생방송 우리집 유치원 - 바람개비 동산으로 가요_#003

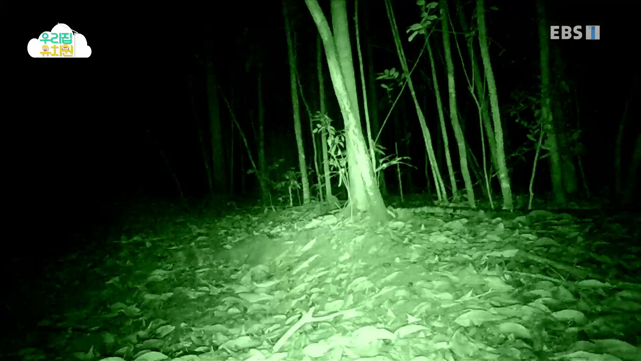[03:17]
어, 햄팡아, 저길 봐. 또 누가 찾아왔어. 어?
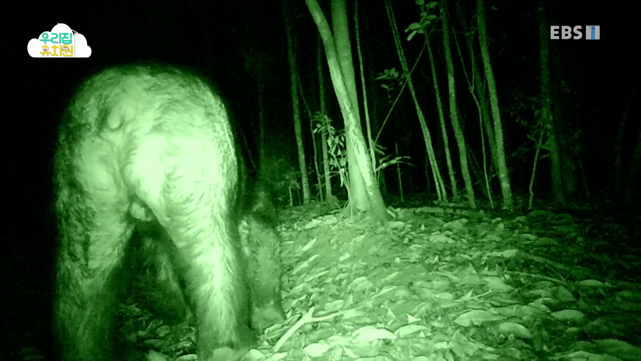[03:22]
저 커다란 엉덩이 본 적 있는데. 곰이다. 곰이에요, 인쌤.
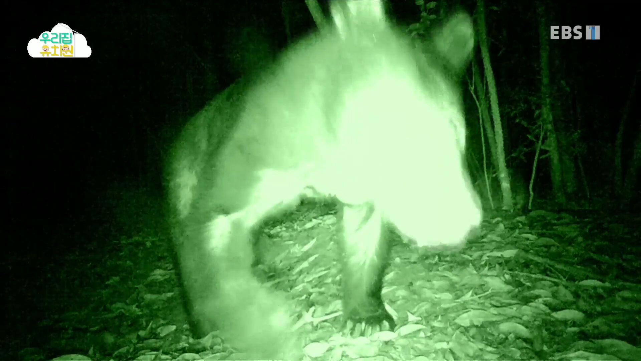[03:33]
동물들이 다들 배가 고파서 먹이를 찾아다니네. 어때, 햄팡아? 숲은 밤에도 참 분주하지?
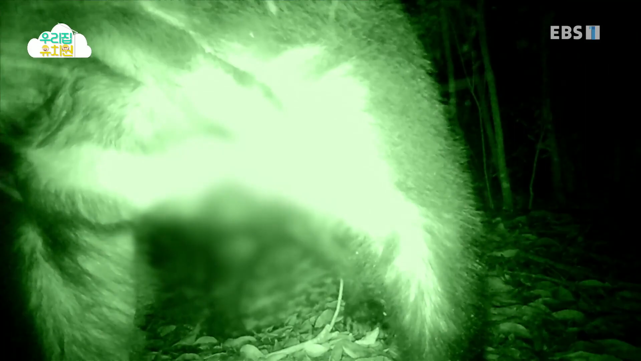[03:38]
예!
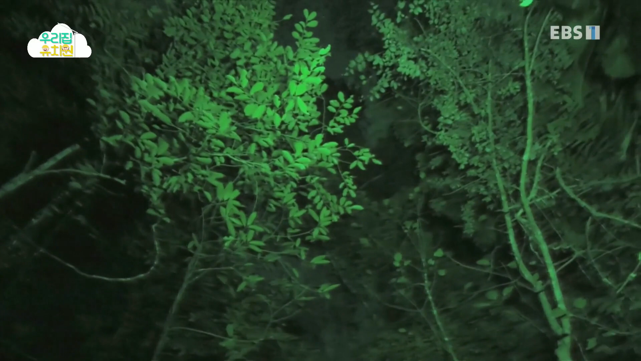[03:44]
근데 숲이 시끄러워도 긴팔 원숭이 가족은 쿨쿨 잘 자고 있어요. 그러게, 모두 깊은 잠에 빠졌나 봐.